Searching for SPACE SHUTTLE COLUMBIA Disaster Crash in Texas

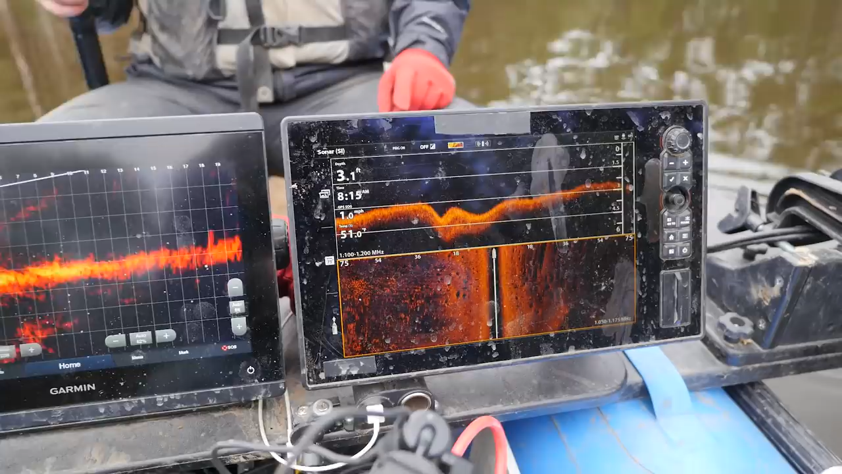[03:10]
So I can see why it's not gonna take much to actually make a mud mound out here. There's something right here.
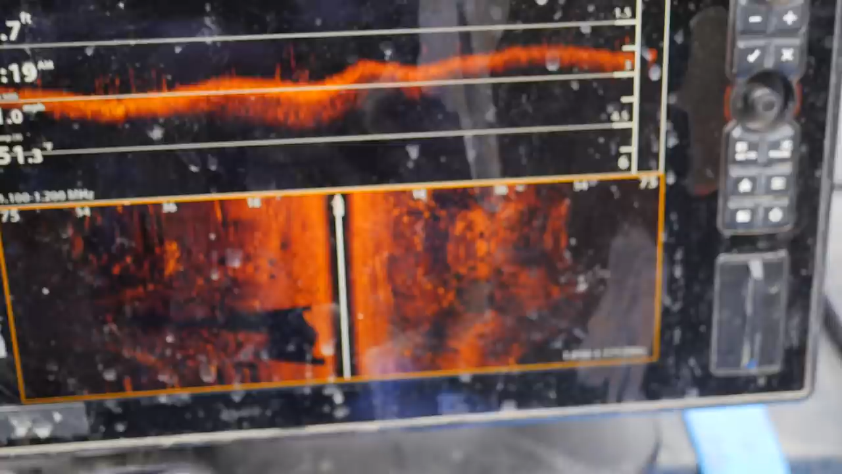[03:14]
No, 100%. 100%? Yes, 100%, we have something in here.
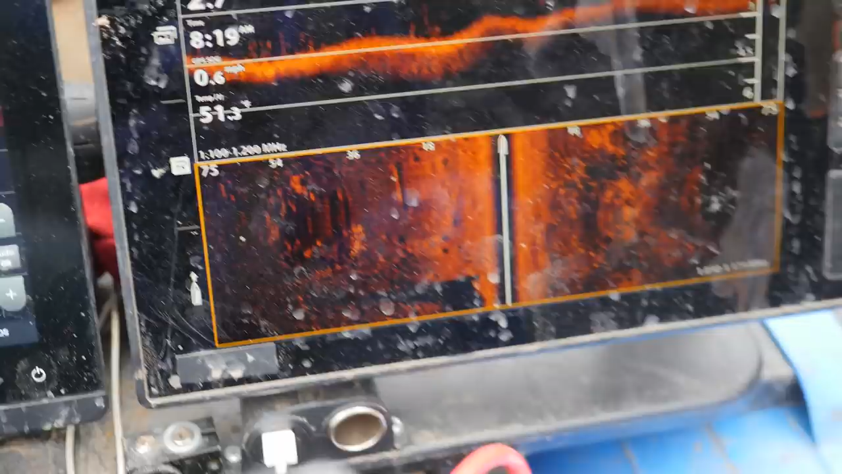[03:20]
Sam, hold on, wait. Yes! Sam, okay, look, put your head over here.
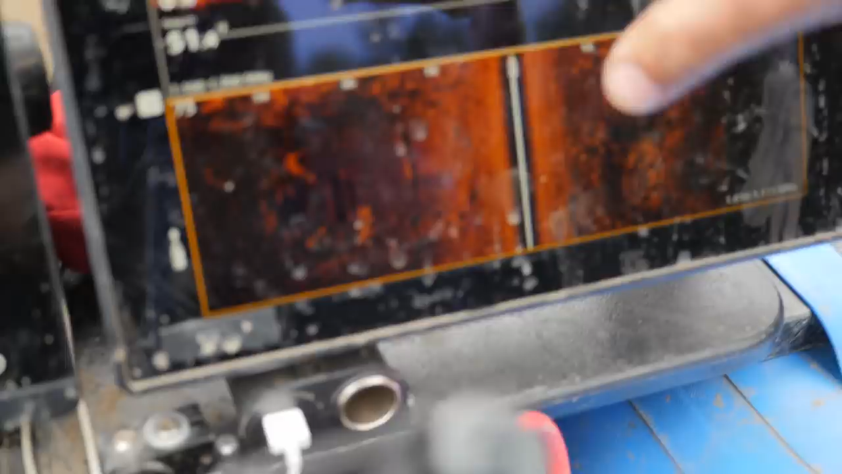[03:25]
I'm trying to. Uh-huh. I'm trying to drive. Look at this right, oh my goodness.
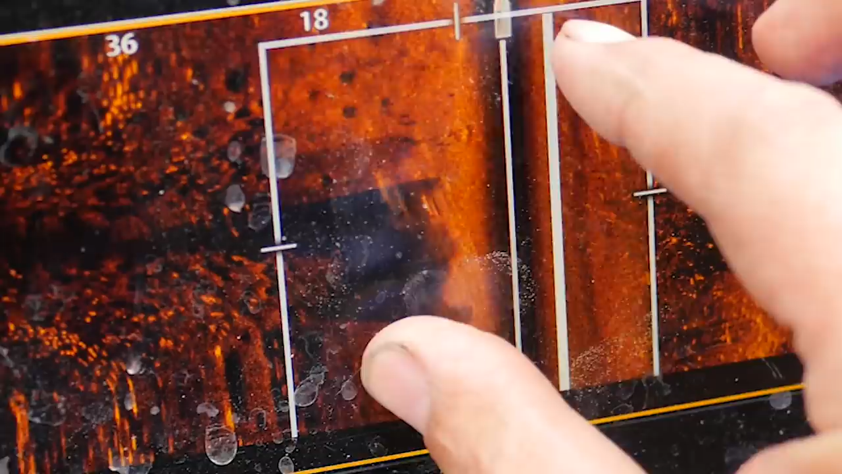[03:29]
There. Oh my goodness. That is something that right is, there. Oh, that's totally a thing. 100% something.
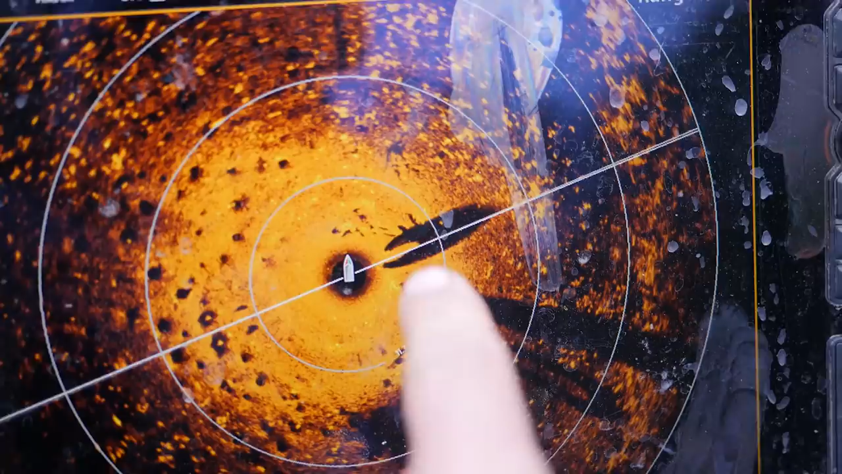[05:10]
Here's where Dan is at. This is Dan. And this is what we have right. Look.
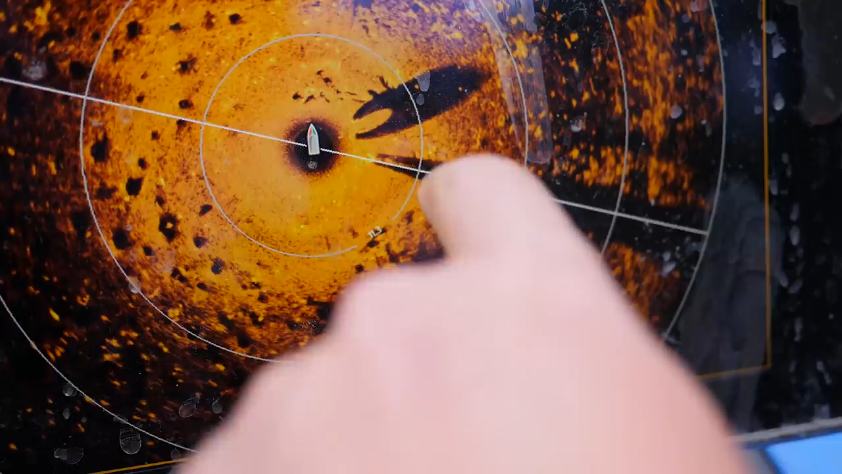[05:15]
Oh yeah. So you right need there, to go right to your there. Right. Oh yes, Dan. By like 3 feet.
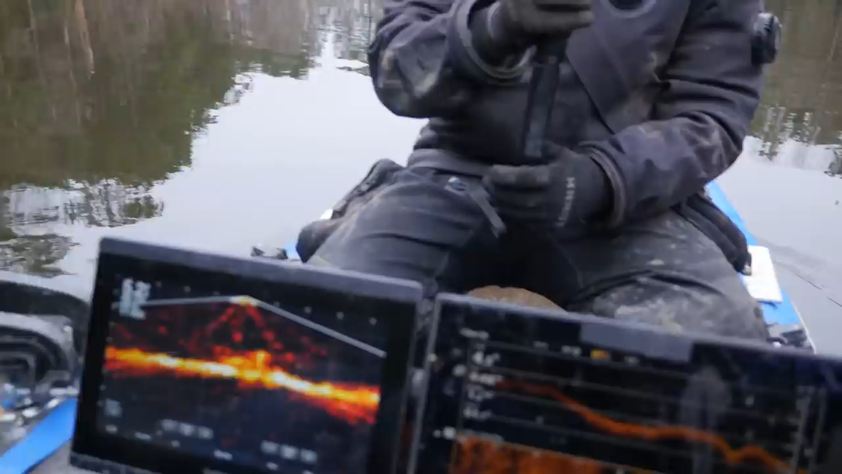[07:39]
it appears to be, I'm gonna show you guys right now, this appears to be, there it is. What do you guys think that is?
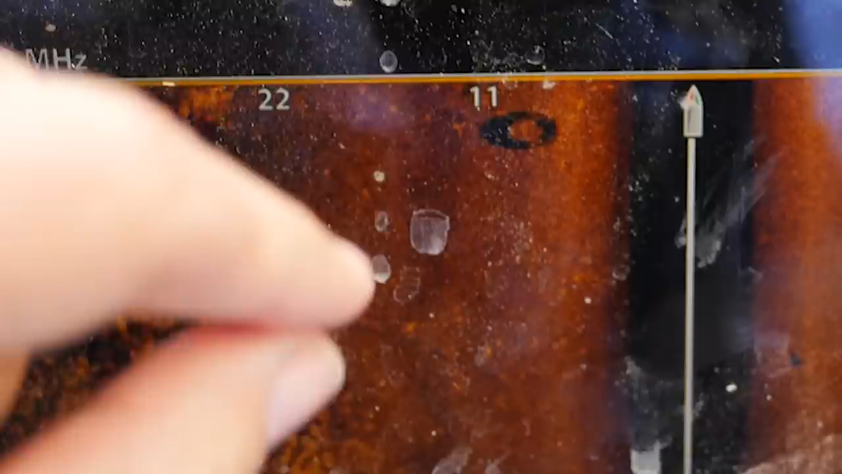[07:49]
Boom, boom, boom. I'm gonna say a space shuttle part. I'm gonna say it's probably a tire. I'm saying that's a tire.